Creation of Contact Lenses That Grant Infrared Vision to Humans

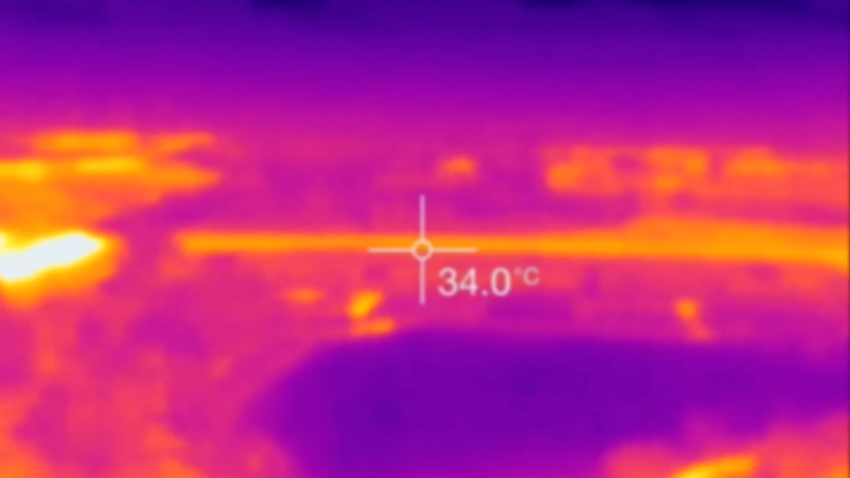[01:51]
On screen: spot 34.0°C
All warm-blooded animals emit a lot of infrared radiation,
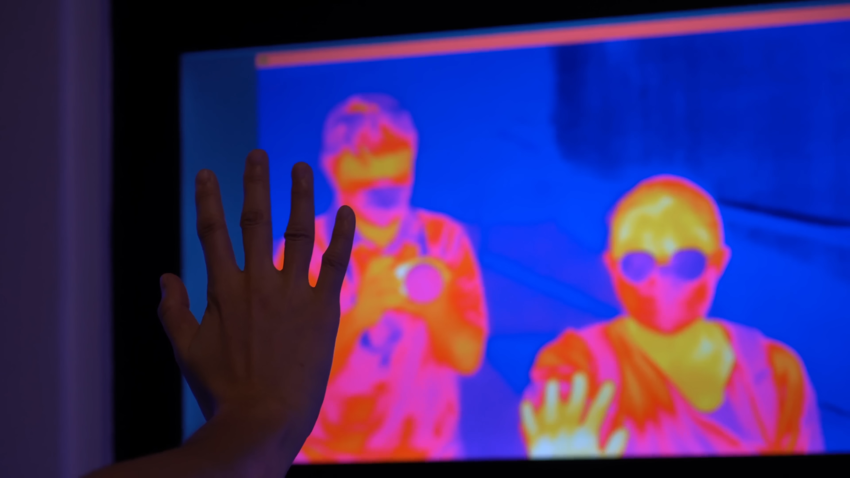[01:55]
basically making all warm-blooded animals light up in the infrared.
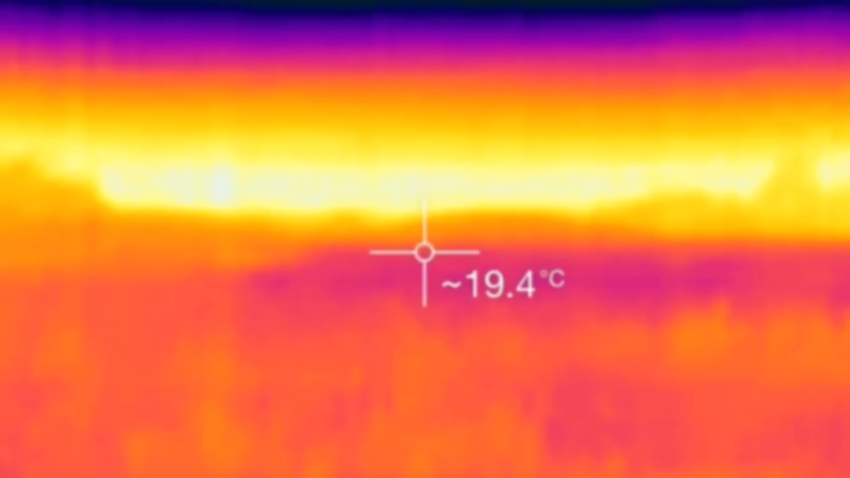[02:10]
On screen: spot 19.4°C
And so as a result, we always kind of relied on additional technology.
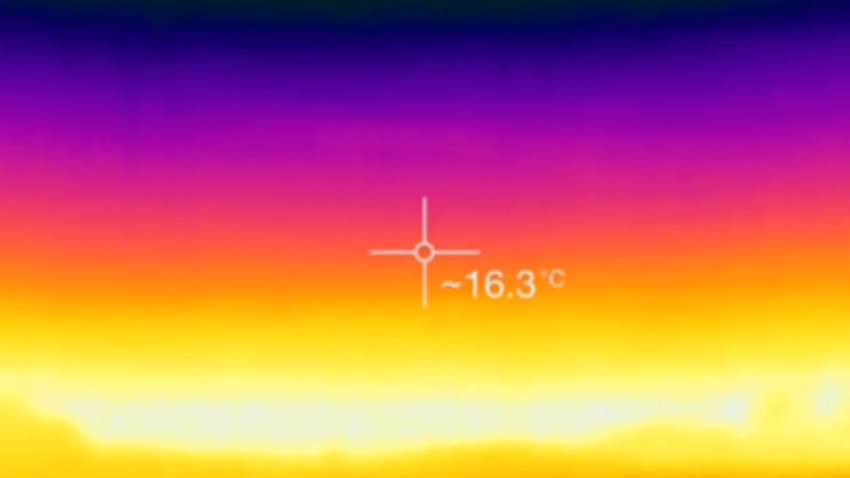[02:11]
On screen: spot 16.3°C
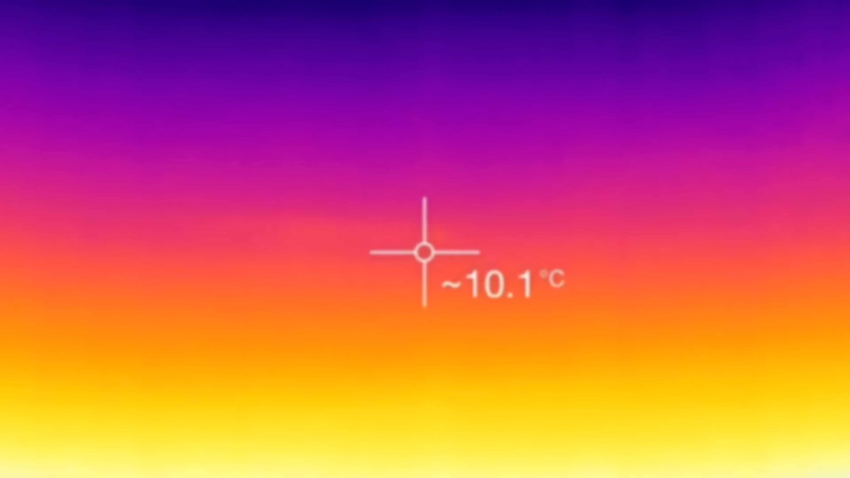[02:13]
On screen: spot 10.1°C
For example, night vision goggles, or infrared goggles,